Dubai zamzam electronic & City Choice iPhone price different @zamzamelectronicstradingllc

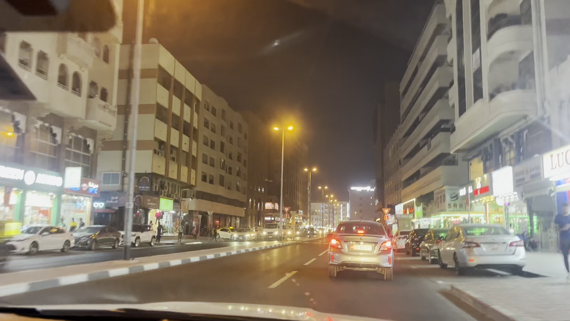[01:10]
के प्राइज भी क्या है मैं आपको दिखाने हो आप यहां के मिना बाजर में के जितने बी इलेक्ट्रानिक शॉप है सब मोबल सब श� करेंगे फिर उसके बाद देखते हैं इरोजोन सिटी चॉइस और अब यह दिखिए गाईज दुबई का नाइट फ्यूम अभी क्या आगाना जब टुरिस्ट आते हैं उनको
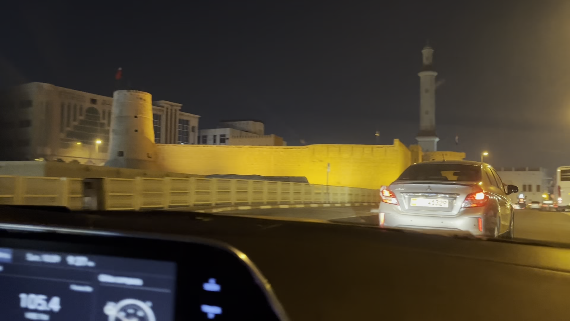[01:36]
नहीं पता था सिंगल कैसे क्रास करना है और रैड सिंगल हो या ग्रीन हो उन्होंने क्रास काने � लाकर जो होते हैं ड्रैवर यहां